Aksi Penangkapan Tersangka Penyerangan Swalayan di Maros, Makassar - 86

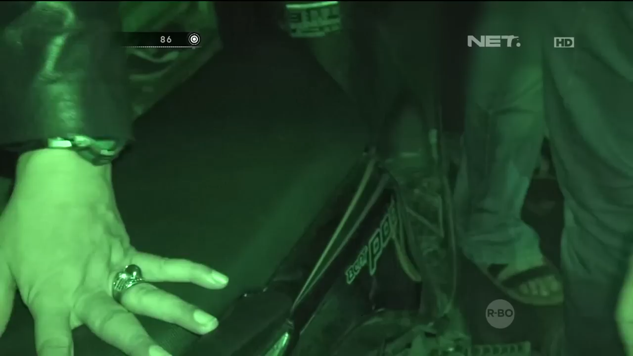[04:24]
Setelah kami adakan penggeledahan untuk mencari barang bukti, ternyata barang bukti yang di rumah itu kami dapatkan satu unit motor yang sempat dia menggunakan untuk melakukan kejahatan.